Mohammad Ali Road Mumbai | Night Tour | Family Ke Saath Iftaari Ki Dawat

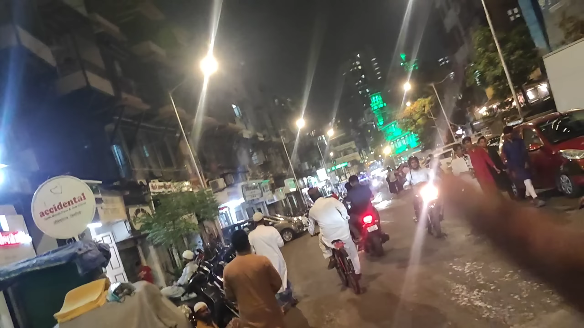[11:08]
और ये देखिए सामने मस्जिद है, उसके मस्जिद के अभी आप लोग चलते हैं करीब।